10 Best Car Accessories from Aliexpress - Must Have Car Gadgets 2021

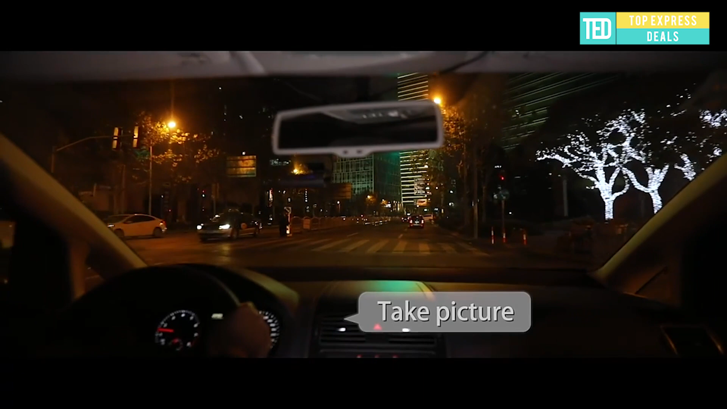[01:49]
With G-Sensor, 7D My Dash Cam automatically record the emergency situation and save the videos for you.